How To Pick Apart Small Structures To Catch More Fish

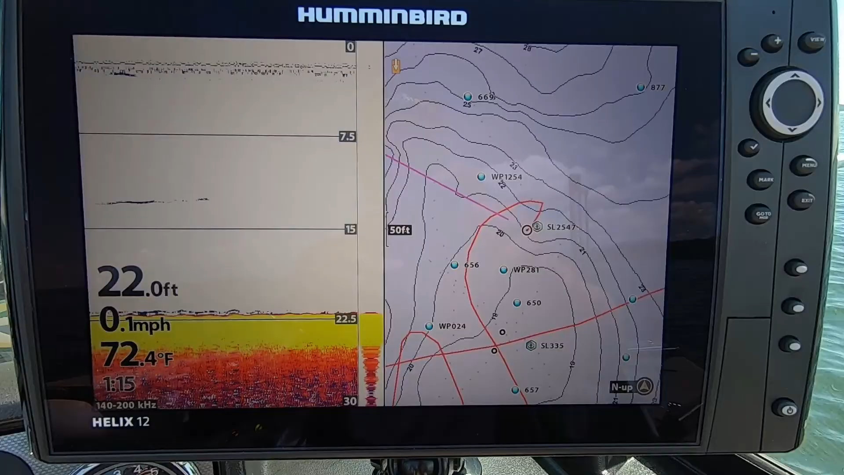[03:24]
On screen: depth 22.0 ft, water 72.4°F, speed 0.1 mph
You pair it up in the one boat network with one of these hummingbird units and a lake master mapping
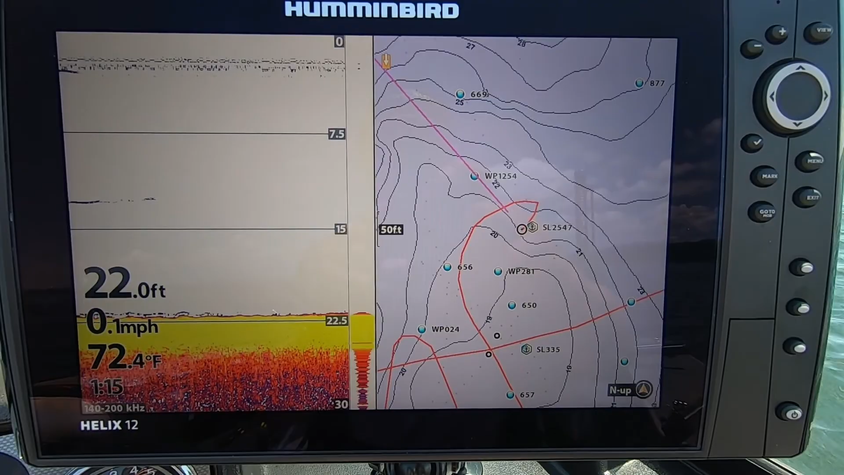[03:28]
On screen: depth 22.0 ft, water 72.4°F, speed 0.1 mph
chip and you can pick apart structure and catch walleyes all day long.